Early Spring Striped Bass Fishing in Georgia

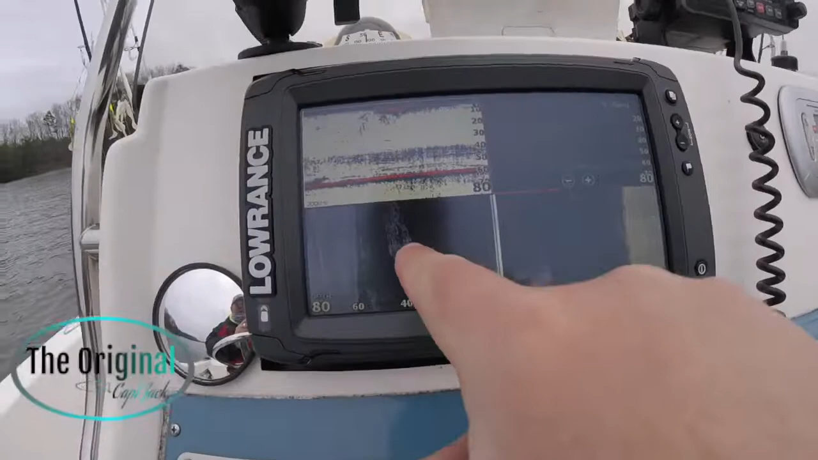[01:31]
that bait right there bait right there there's some fish right here so
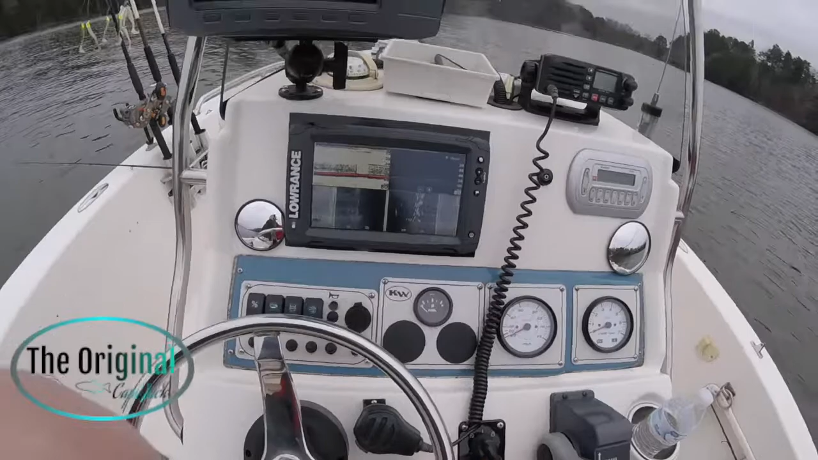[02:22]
school of fish right there holy cow